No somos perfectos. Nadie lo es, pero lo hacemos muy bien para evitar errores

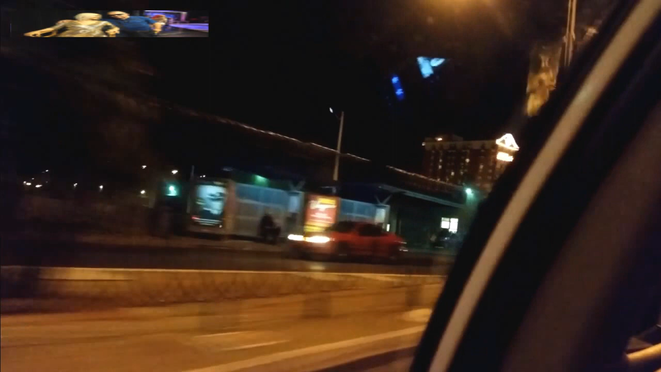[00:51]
It's crazy. Turn right onto Stewart Avenue. Where did he say? Here in the... That, where that sign is at? Oh, really? Yeah.
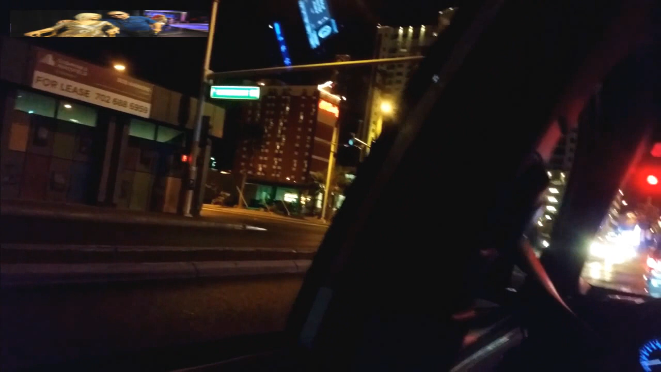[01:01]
Oh. Oh, man. That's cool. That is the... Turn right onto Stewart Avenue. They have city tours, right? Yeah, look, and that's if you walk down that way, you'll see what I'm talking about. It's a big old every hour.
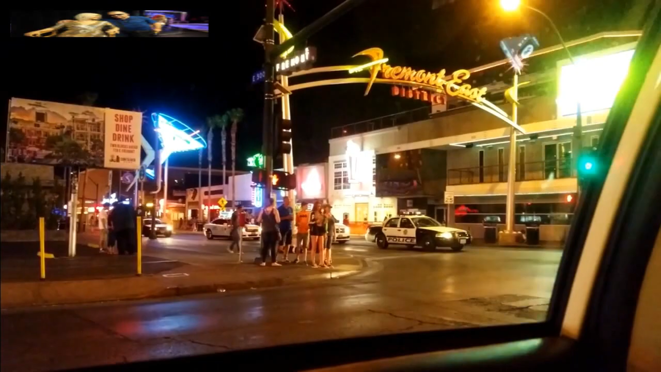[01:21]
Ah, okay. So we can we can just stop here. Or? No. Okay, you let us know where to.
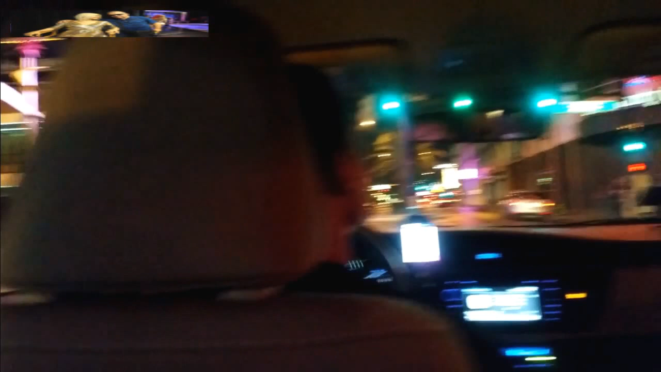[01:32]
Yeah, there's a cop right there. Ah, okay, yeah. Mira, la policía ahí parada. Yeah. The police ahí.